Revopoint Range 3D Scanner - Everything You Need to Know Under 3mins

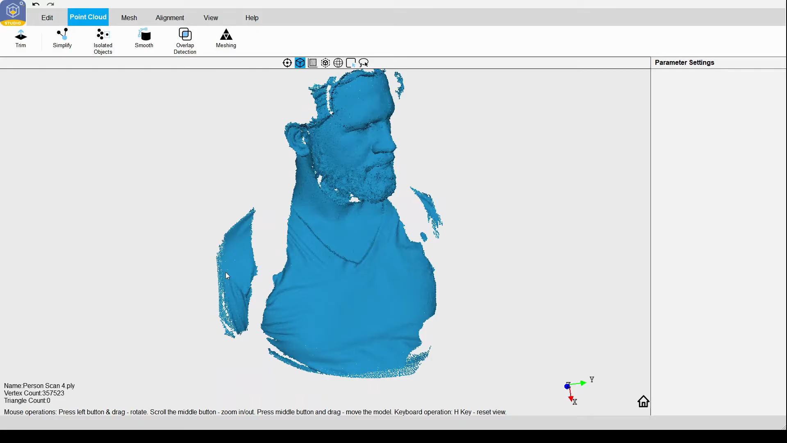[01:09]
It can also have a hard time scanning darker objects, like these black leather gun holsters. Scanning hair can also be a problem depending on how shiny or dark it is.